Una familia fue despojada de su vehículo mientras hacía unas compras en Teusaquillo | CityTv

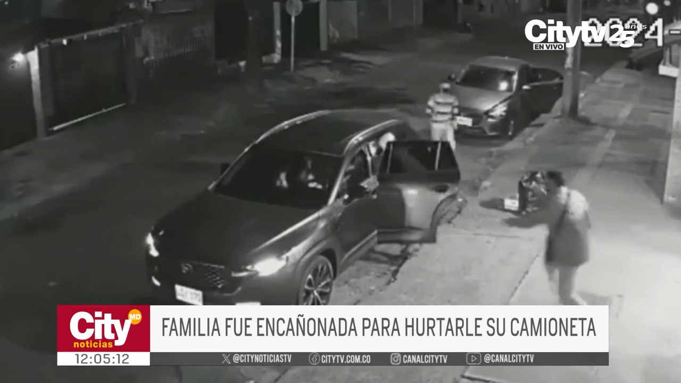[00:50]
Este es el momento en que tres hombres se bajan rápidamente de un vehículo particular color gris fuertemente armados e intimidan a una familia que se encontraba realizando compras en un supermercado del barrio La Esmeralda, en la localidad de Teusaquillo.